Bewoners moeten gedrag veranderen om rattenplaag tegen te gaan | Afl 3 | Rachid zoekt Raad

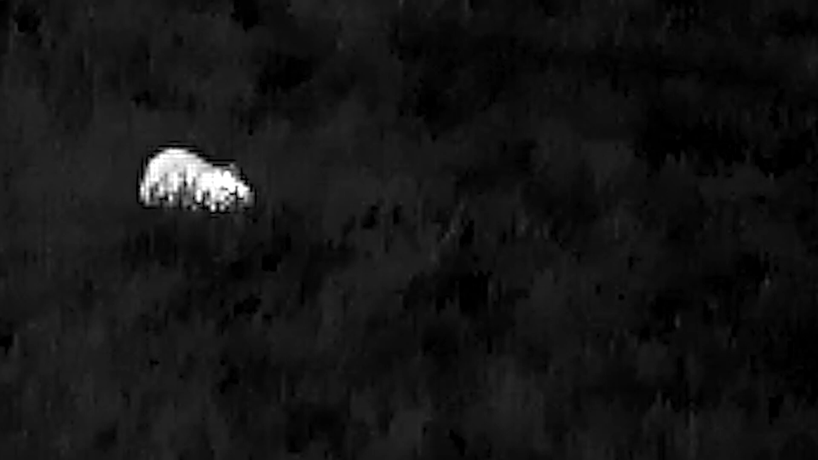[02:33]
Dus je kan op vrij grote afstand kan je alles wat warm is, kan je zien.
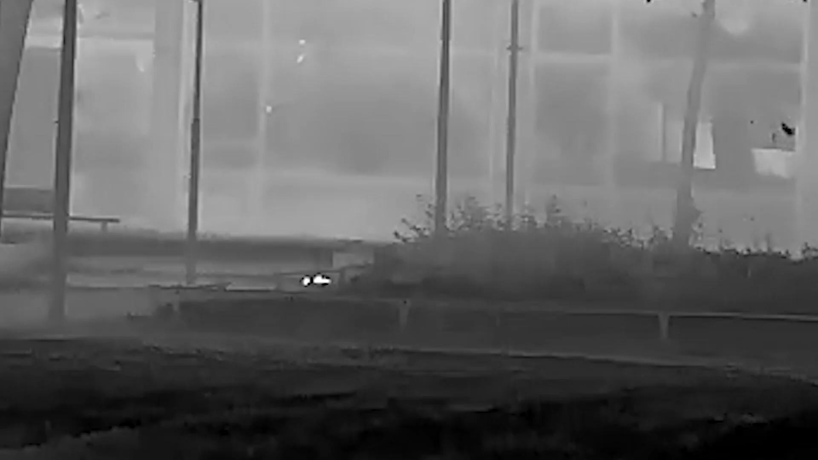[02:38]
Dus een rat die boven de grond komt, kunnen wij op 50, 100 meter afstand in van strekte duisternis zien.